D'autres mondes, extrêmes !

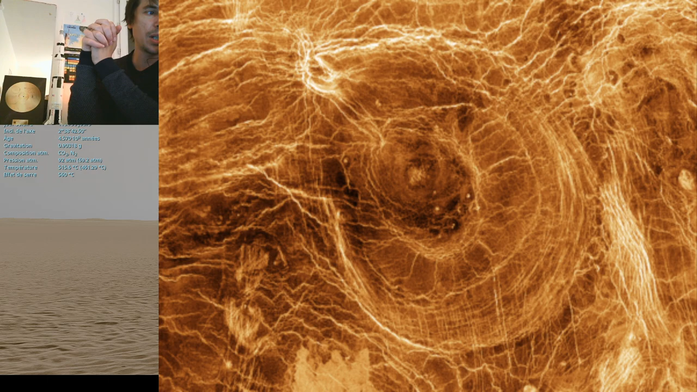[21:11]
vous propose d'aller voir ce que la simulation nous propose et en fait on va voir que c'est vraiment très ressemblant à cette photo donc ces craquelures on sait pas exactement ce qu'il est produit on pense que c'est des remontées c'est magnifique mais ouais c'est magnifique moi j'ai une certaine fascination pour la géologie si on peut dire de vénus parce que parce que voilà avec quelque chose de totalement extrême de d'horribles si on se projette si on imagine aller là bas
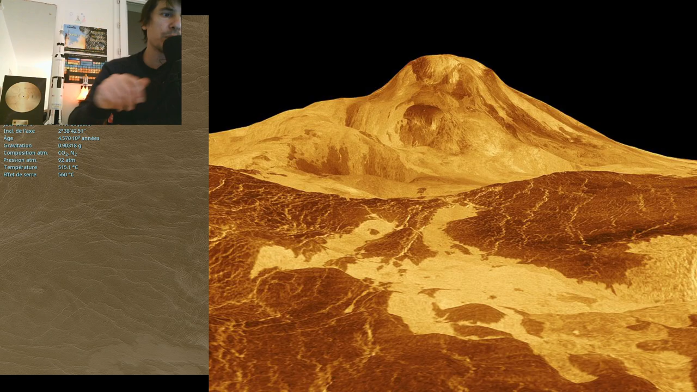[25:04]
c'est une très bonnes c'est une très bonne question alors je suppose que c'est alors attend magelland je crois de mémoire c'est magelland qui avait imagé à 99% venus donc en général space engine utilise la source la plus récente et la plus détaillée donc j'imagine que c'est magelland mais je t'avoue que je suis pas allé vérifier en général c'est ça par exemple pour pluton c'est new horizon